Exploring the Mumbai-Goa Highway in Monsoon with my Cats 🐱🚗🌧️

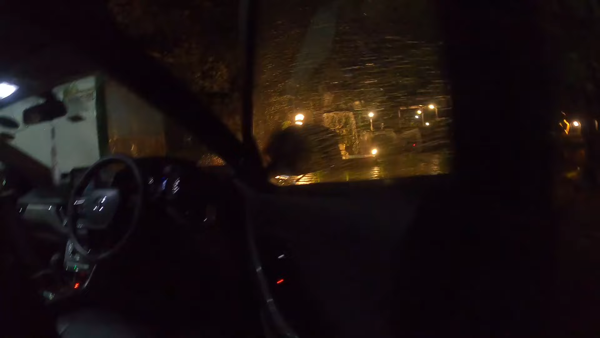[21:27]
ये वाइट चालू है, इसको वापस दबाओगे तो लाइट बन जाएगी येलो।
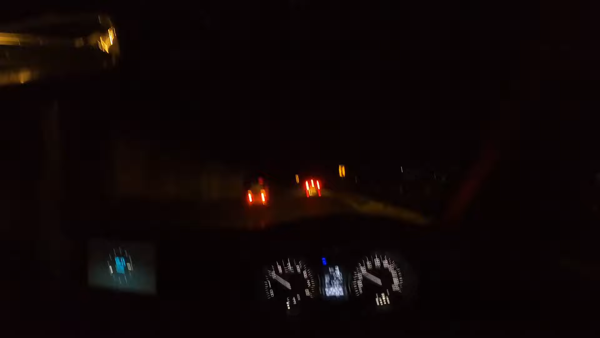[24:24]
ये घाट अभी बहुत टाइम है, अभी अभी चालू हुआ है। येलो लाइट मैंने लगाया है, बट यहाँ पे अभी उतना दिख नहीं रहा है। मैं आपको दिखाता हूँ बंद करके।
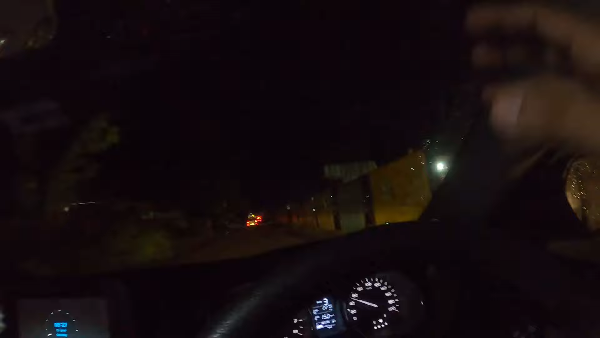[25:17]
फिर भी अच्छा रोड है, पहले बहुत गड्ढे थे यहाँ पे। ये जो अभी ये अच्छा रोड बना है ना, इसमें भी ऐसे गड्ढे गड्ढे थे,
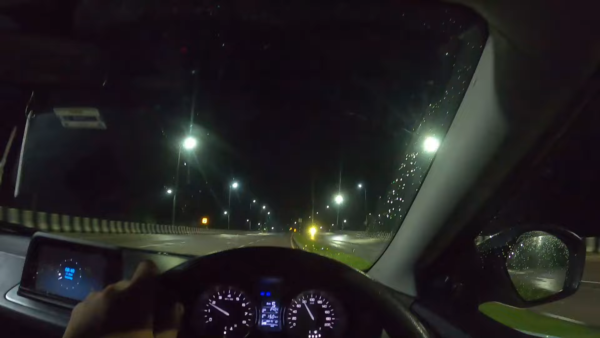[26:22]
ये देख कितना बड़ा ब्रिज बना है, 1, 2, 3, 4, 5, 6 लेन का। अभी मस्त, मतलब ट्रैफिक नहीं होगा, जर्नी थोड़ी जल्दी ख़त्म होगी। NH 66 है ये मुंबई गोवा हाईवे, मुंबई गोवा नेशनल हाईवे।